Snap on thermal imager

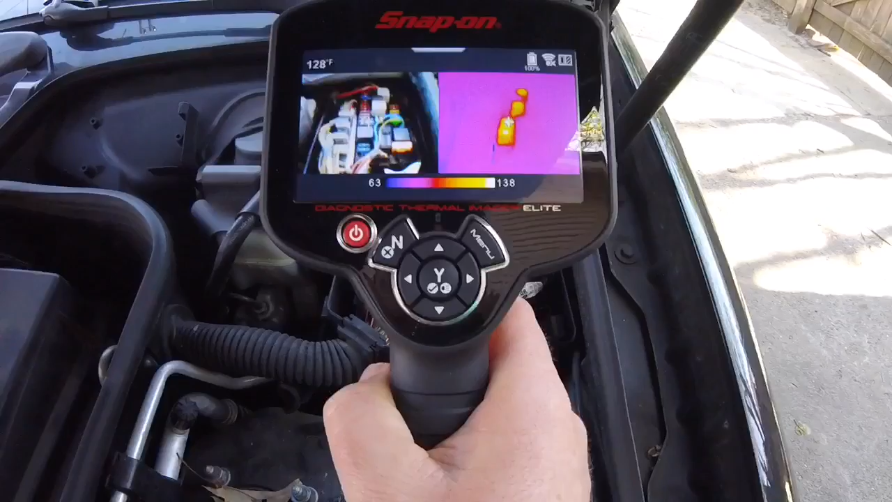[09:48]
On screen: spot 128°F
it's going to, what, be hot, right?
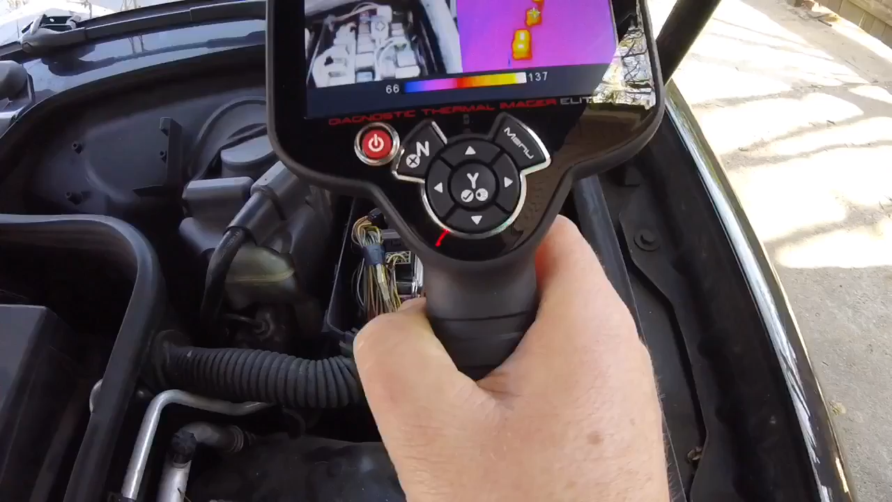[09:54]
So now, if there is the fuse box, regular picture on the left,
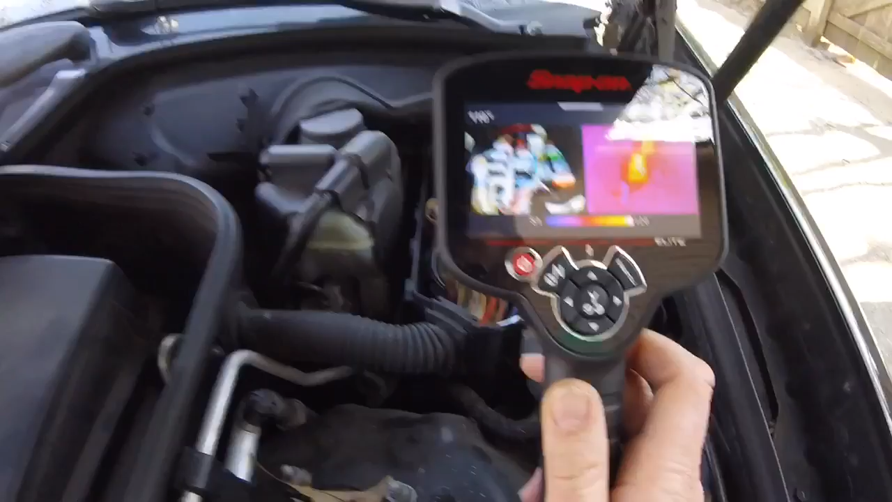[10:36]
uh, kind of wake everything up, park it, lock it, and let it sit for,
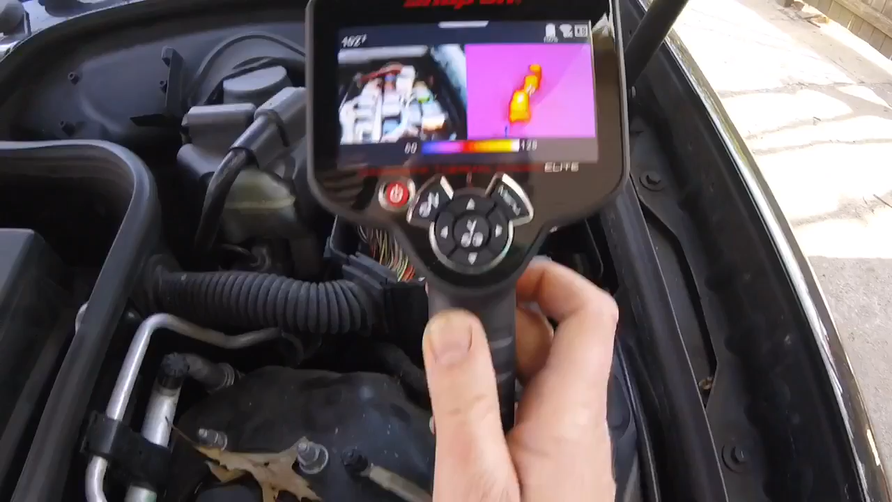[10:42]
uh, 20 minutes, 30 minutes, and come back and see and check fuse boxes, control modules with this camera. And if you see anything glowing like that, that's for sure,
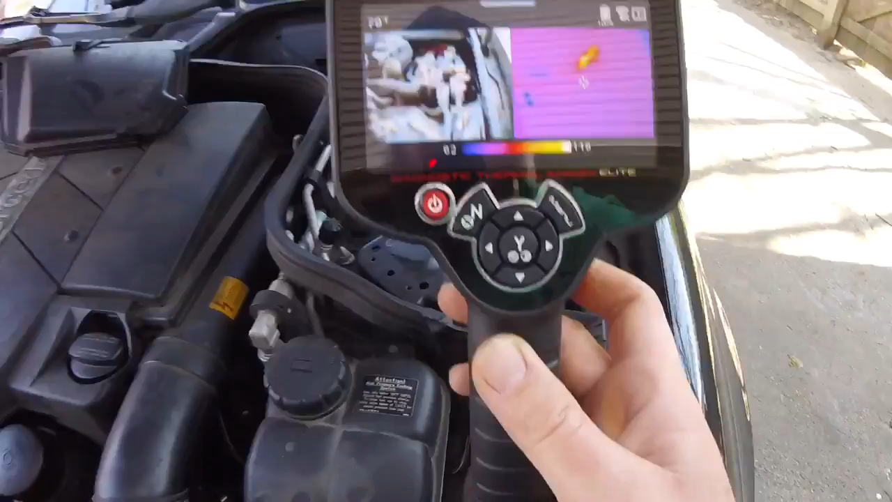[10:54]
it's not a 100% diagnosis, but it's for sure going to be a great place to start.
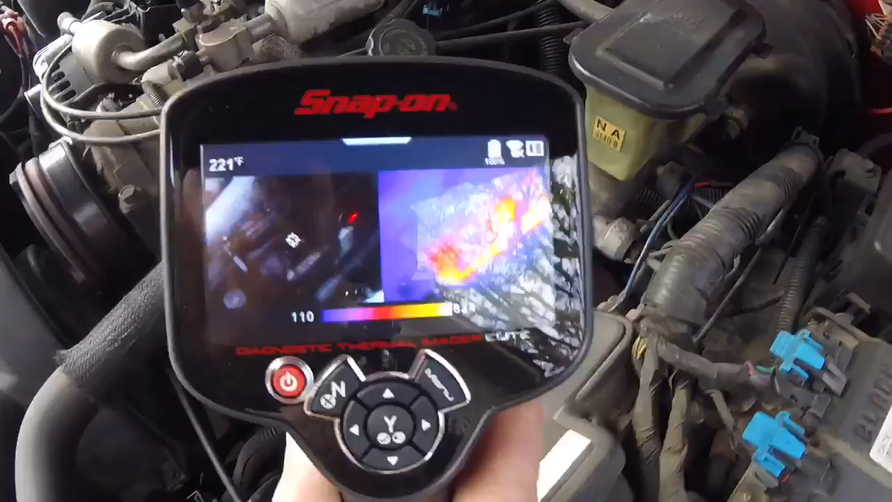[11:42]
But, let's check out some stuff on this.
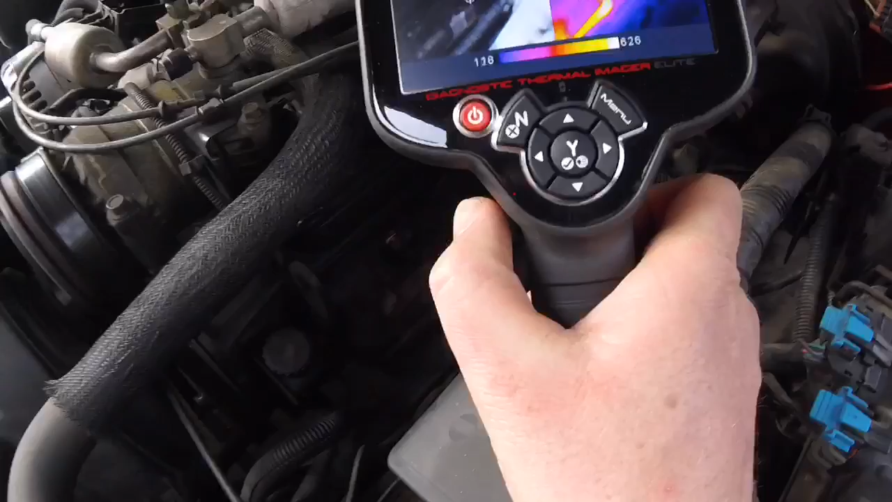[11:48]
So, there's the exhaust manifold.
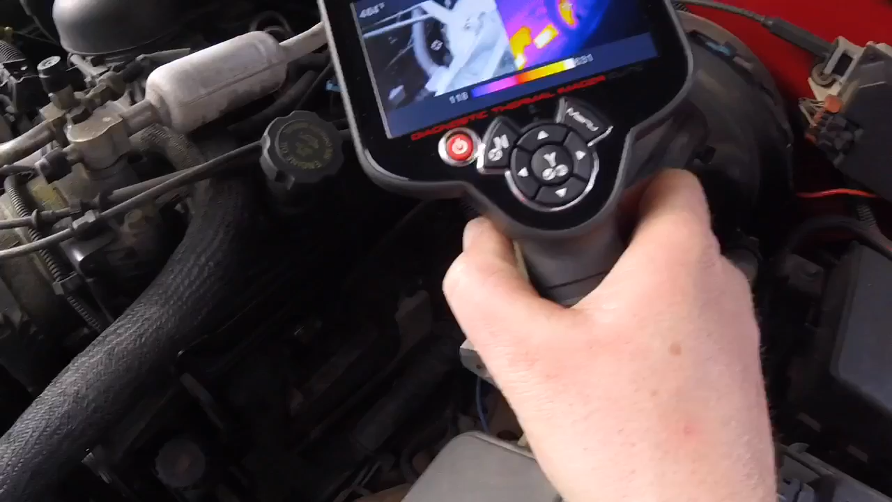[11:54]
This is a V8, but the cylinders are grouped together, so you really just see the three, the three ports.
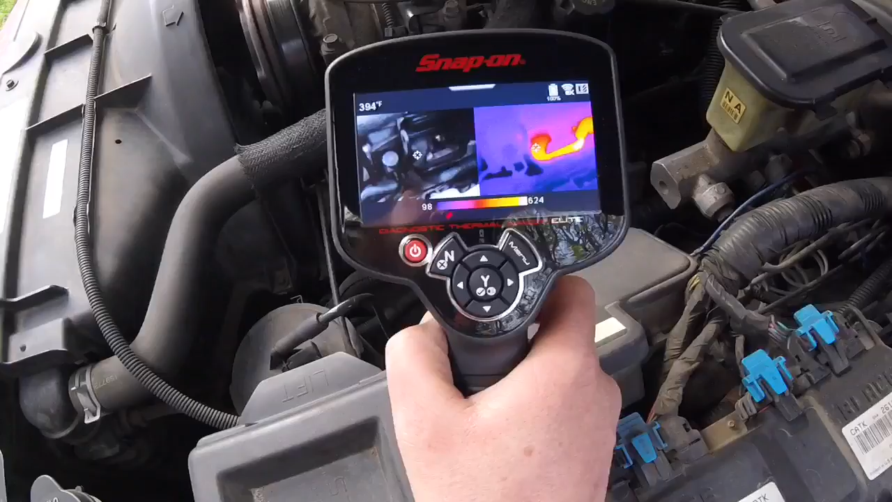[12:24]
On screen: spot 394°F
And, 450 or so. I would say that's pretty close, but I'm, and the truck runs pretty good.
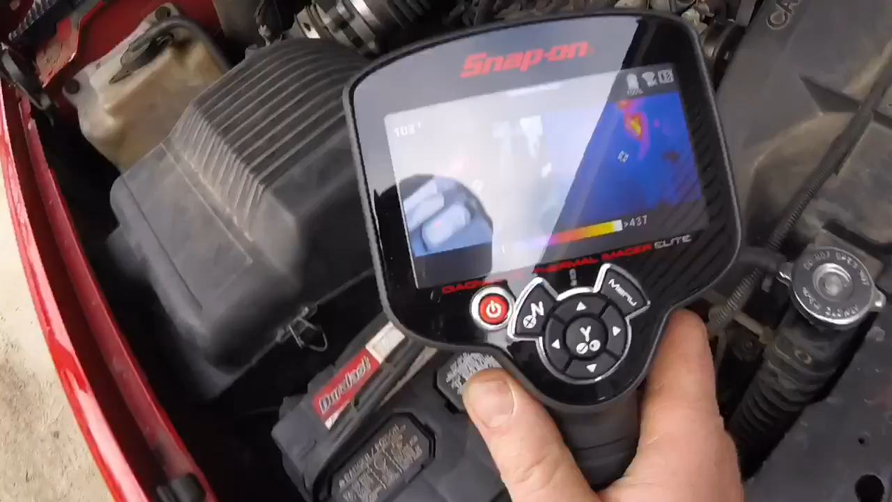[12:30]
Um, so I don't, I don't see, I don't see an issue with that, but, I don't know.
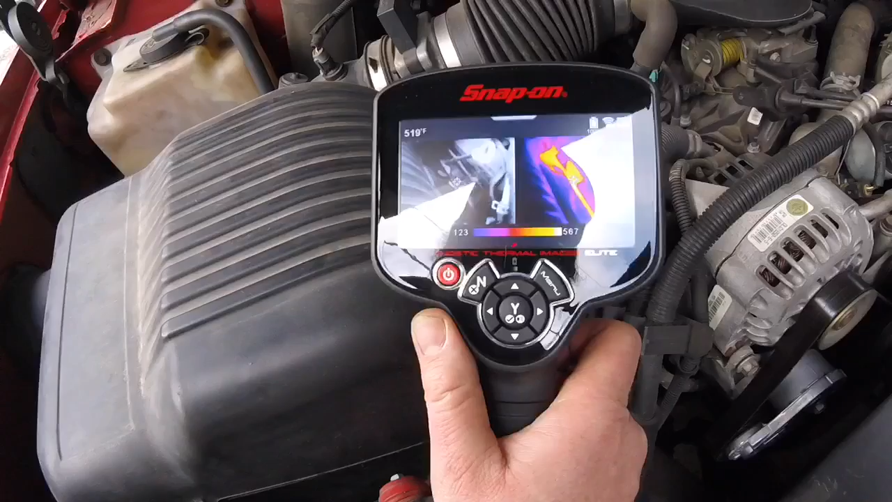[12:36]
Could do a little digging on that. I'd say it's fine.
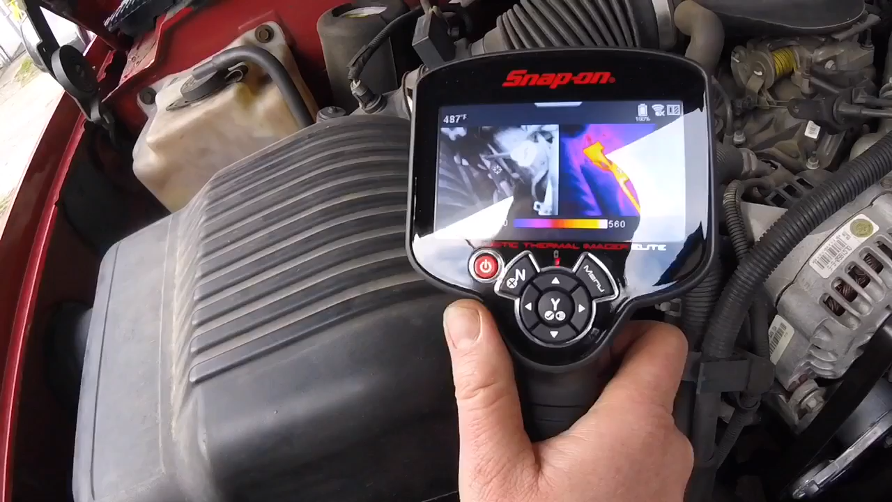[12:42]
On screen: spot 487°F
Now, obviously, what this is, is helping you to see here.
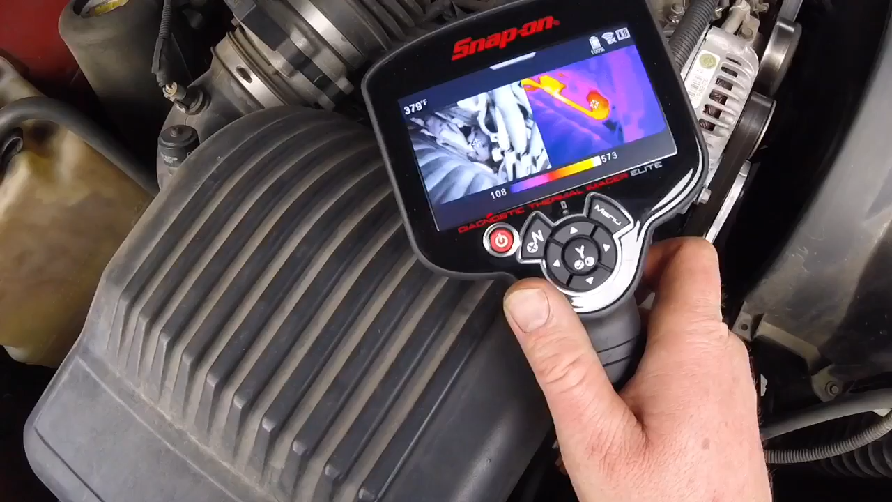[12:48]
Um, so that one, we got 480 on that one.